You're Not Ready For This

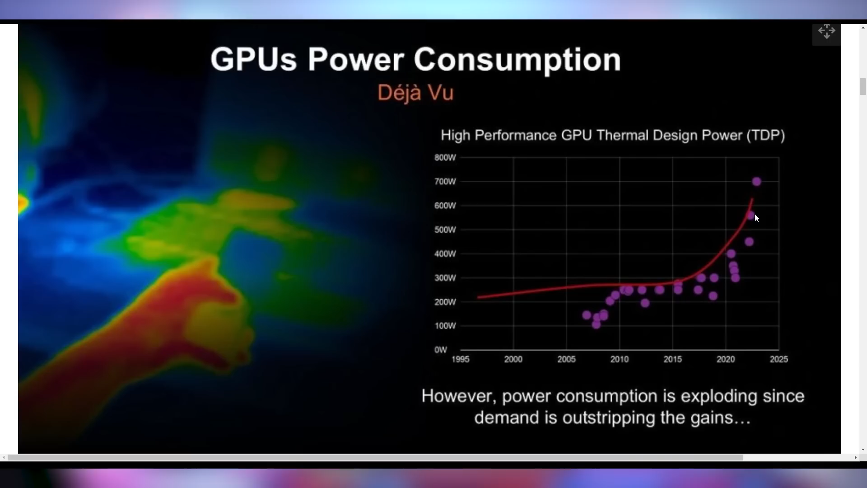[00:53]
to potentially even hit 700 watts of TDP. Now this is in the data center environment and not necessarily what's going to be coming to your PC,